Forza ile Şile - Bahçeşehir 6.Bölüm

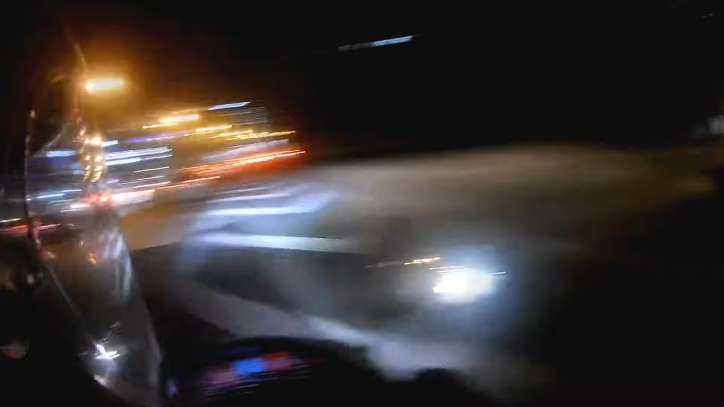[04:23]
Nasıl giyme sağlıyor? Tır var, tır var. Sen tırı geçebilir miyim? Tamam. Gel ondan sonra. Tamam. Çıktın mı? Gelen sen misin? Trafik çok kötü bir şey ama.